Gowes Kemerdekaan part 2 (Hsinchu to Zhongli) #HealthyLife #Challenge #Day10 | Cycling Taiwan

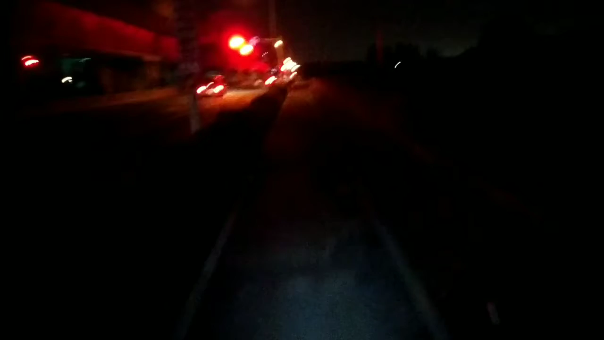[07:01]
Jadi ini Areal persawahan Sayang sekali Malam Jadi enggak bisa terlihat
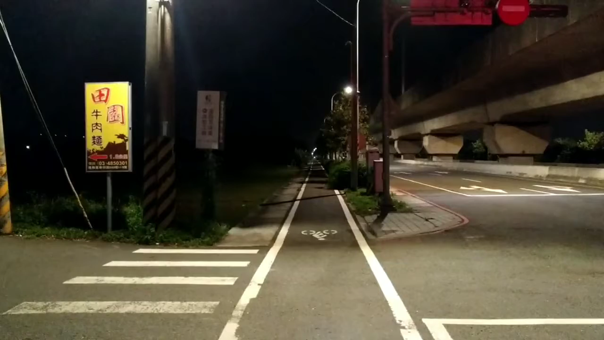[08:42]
Itu teman saya KWR Kita tunggu disini ya Ini jalur perlintasan Kita lihat Sampai mana Kemampuannya Jadi Di samping Cycle track Ini ada Areal persawaan Dan saat ini